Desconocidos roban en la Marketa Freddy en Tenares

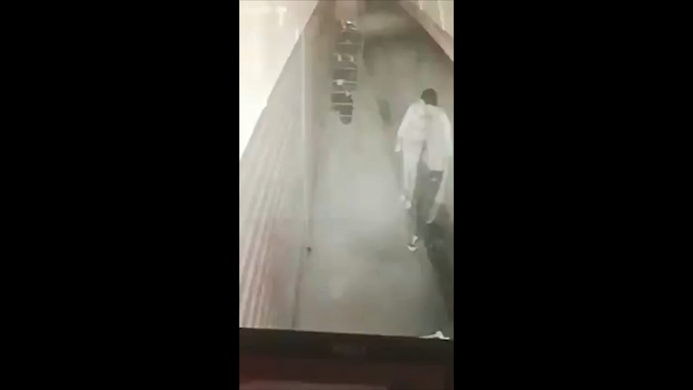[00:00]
Personas hasta el momento desconocidas fueron captadas por cámaras de seguridad en el momento que realizaban un robo la noche del pasado martes en la Marqueta Freddy,
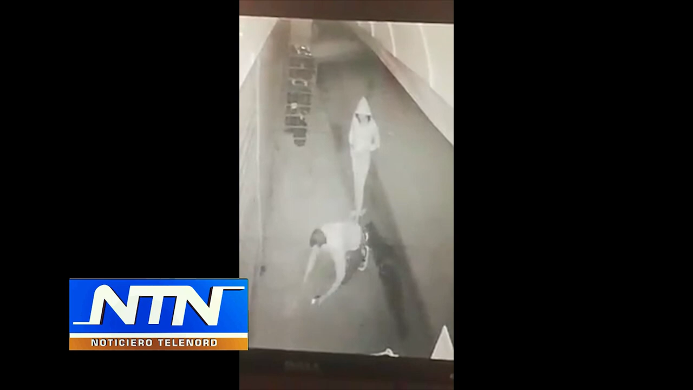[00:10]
que está ubicada en la calle Duarte Tenares, San Francisco de Macorís. En el video se observa a dos personas que llegan al lugar, uno entra por debajo del portón y el otro se queda afuera.
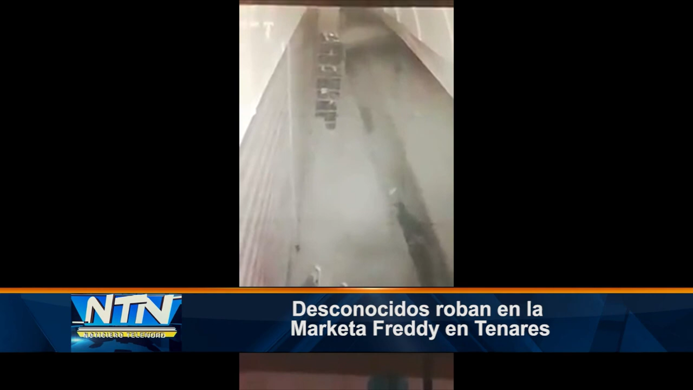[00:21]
Hasta el momento se desconoce la cantidad de dinero en efectivo que se llevaron los desconocidos.